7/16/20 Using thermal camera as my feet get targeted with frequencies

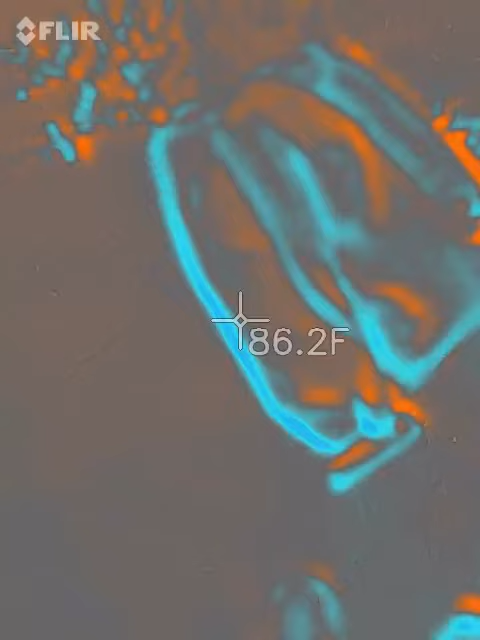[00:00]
On screen: spot 86.2°F
So that's my backpack on the top and my feet on the bottom of the screen.
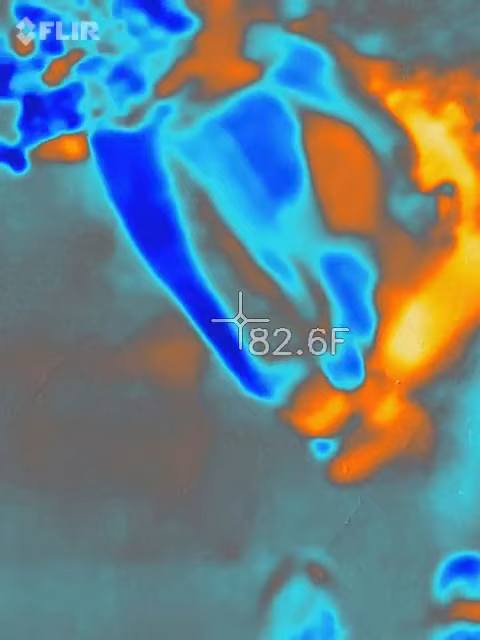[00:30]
On screen: spot 82.6°F
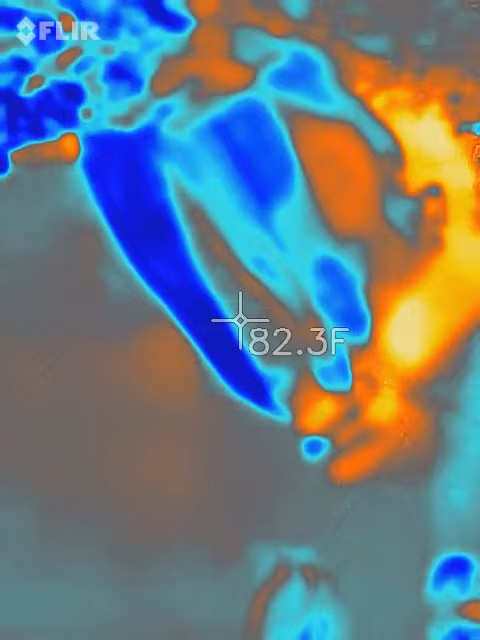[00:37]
On screen: spot 82.3°F
The center is a very high temperature of the screen.
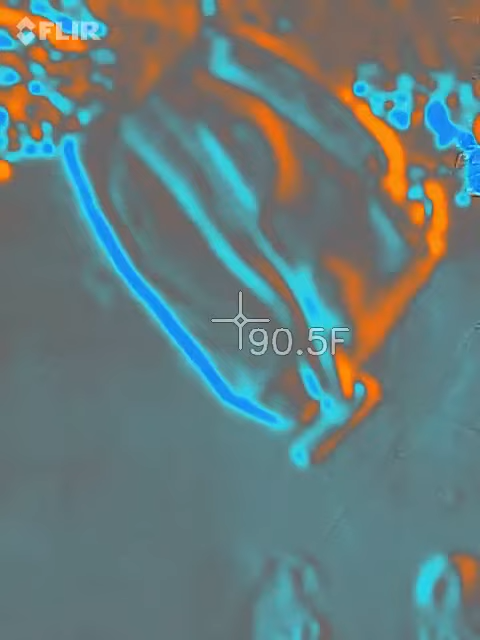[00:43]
On screen: spot 90.5°F
You'll see how hot it is. It's probably around low 70s right now.
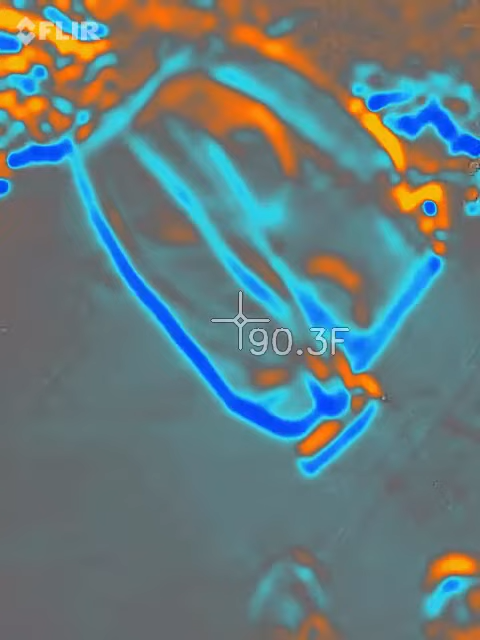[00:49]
On screen: spot 90.3°F
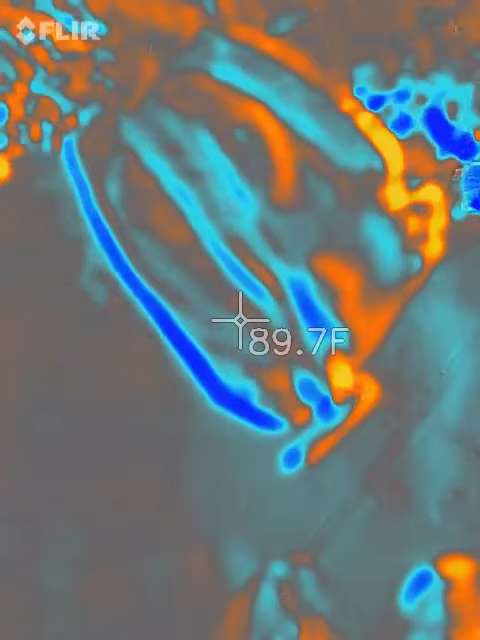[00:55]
On screen: spot 89.7°F
So that is my backpack and those are my feet down right there.